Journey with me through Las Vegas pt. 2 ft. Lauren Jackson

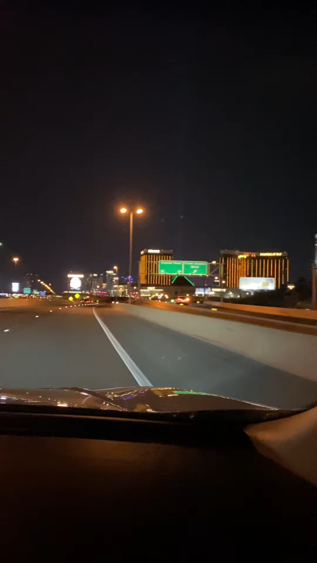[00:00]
And welcome back, Chasers, to part two of Vegas. Right in front of us with a green light, with a beam of light shooting up, that is the Luxor Hotel. So the big old pyramid. Gosh, I gotta drop your phone.
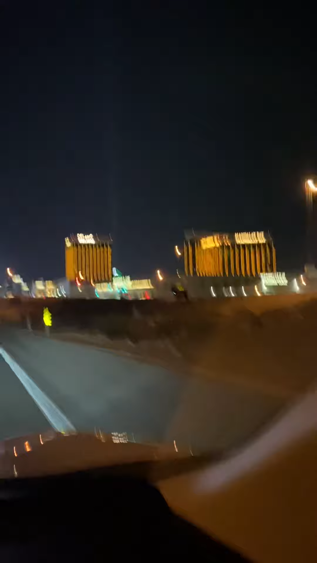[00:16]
So this big old beam of light that you see right here, that's coming from the Luxor Hotel.
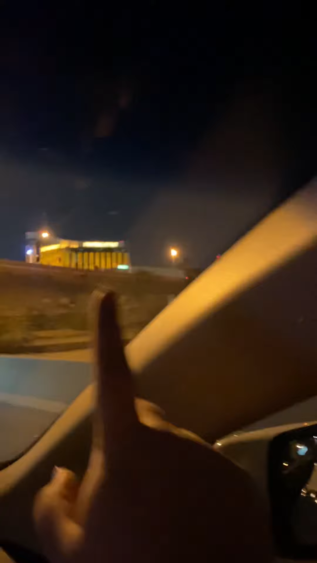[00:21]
Then we've got Mandalay Bay over here. Then along with the Delano, right? Ooh, Allegiant Stadium. Signs for I-15.
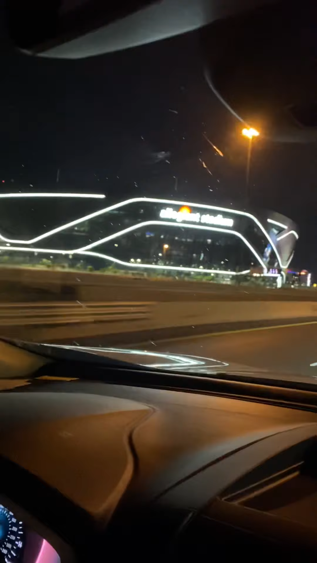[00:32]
They've really come along with that. Looks really good. Beautiful. Beautiful craftsmanship there. And here we come over to the side.
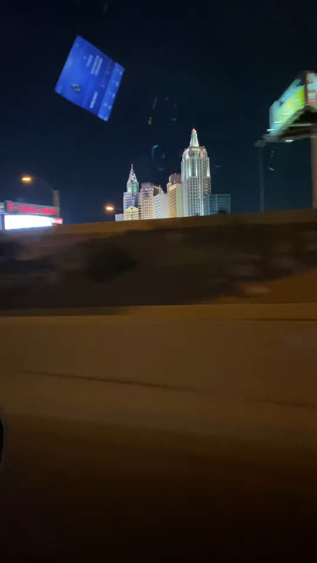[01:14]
Yeah, it's the roller coaster. Can we ride that? Julie's thinking about jumping off of a building tomorrow. Maybe.
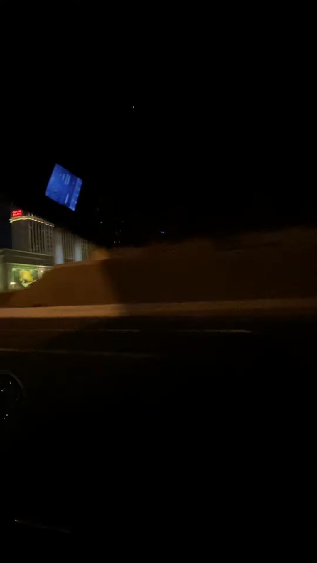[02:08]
And I'm guessing it back. Yep, we got Caesar's Palace and its many towers.